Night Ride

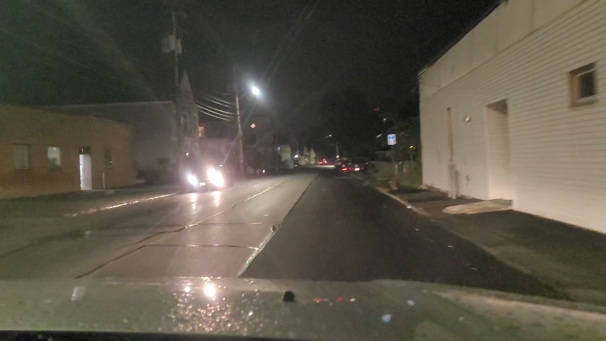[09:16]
Now here the road is a bit clear. So it's clear. Almost home now. Almost home. Yeah, you see, the roads are they're not that dark. Yeah, because the lights are working, those lights up there.
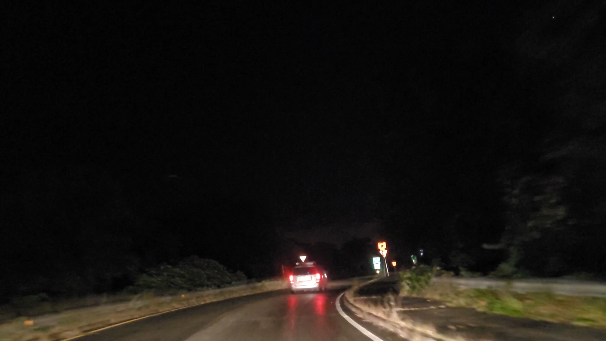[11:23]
Yeah, so you get my video shaking. Oh, I just hit a pothole. wow. Yeah. The beauty of my place at night.
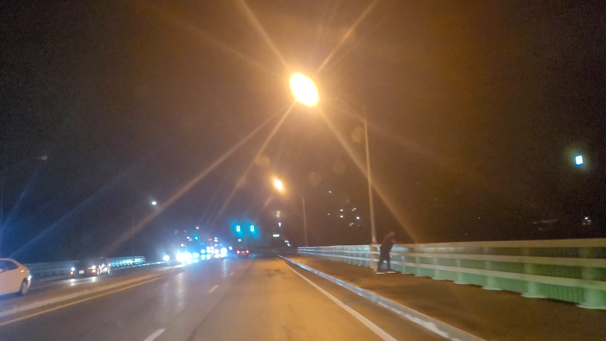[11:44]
You see, people are still enjoying the breeze outside. Night.
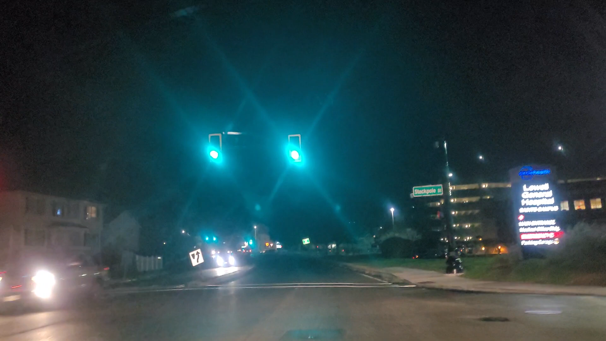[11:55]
I hope we are together, guys, and I know you are really enjoying and having fun. So let's go home together and
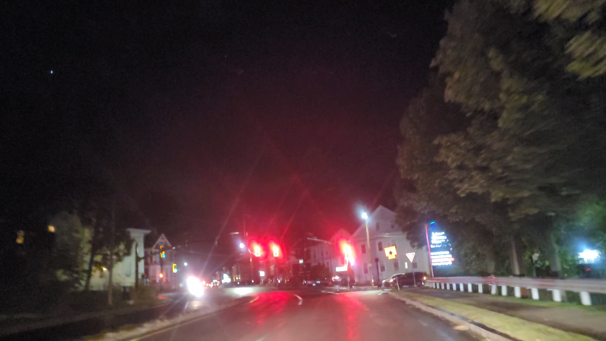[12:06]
don't forget, yeah, share my video.
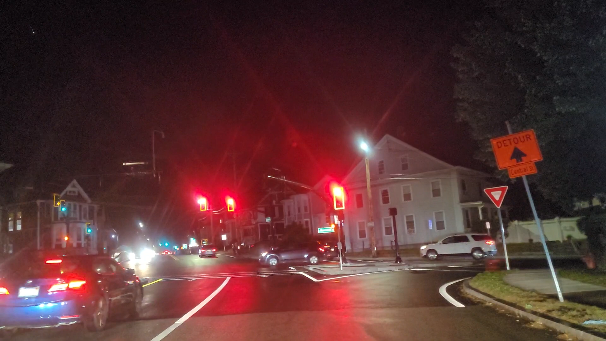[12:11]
Oh, they are my hospital. Yeah, that's my hospital over there. Yeah, I have passed a bit, can't go back. Oh, yeah, it's very beautiful at night.
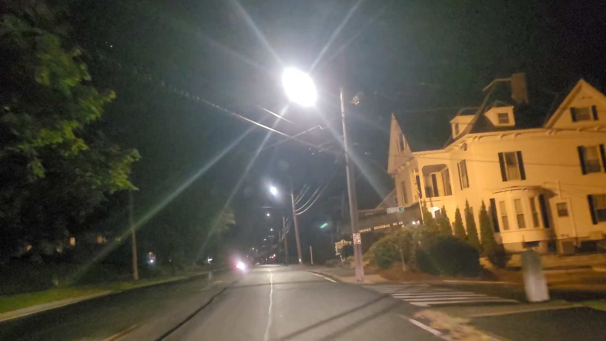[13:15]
Yeah, you know, some places are quite rough, yes, rough, but still they are under construction, they are constructing, and it's, so you get the rough road, but they are constructing, so it's not that bad.
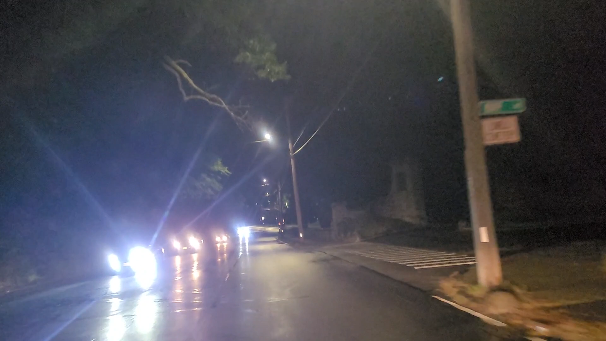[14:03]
It's everywhere. At least today I can have company. Yeah. I hope, guys, you are also enjoying. I know you can enjoy this. It's very beautiful. People walking out, walking. Stop again. Red light.
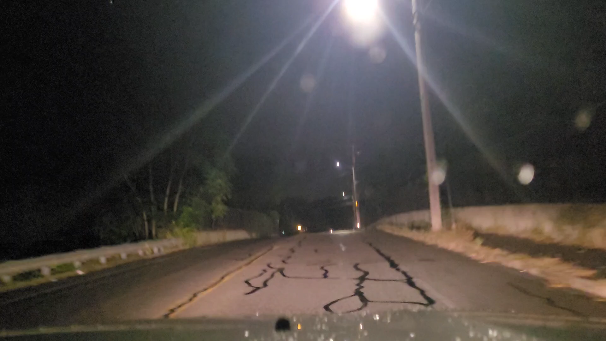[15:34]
Oh my, they make you stop like every time, now and then. And guys, now I'm almost home. So thank you so much. I'm really happy for you. Thank you for the company. I have really enjoyed your company, guys. Now I am at my street. This is my street now.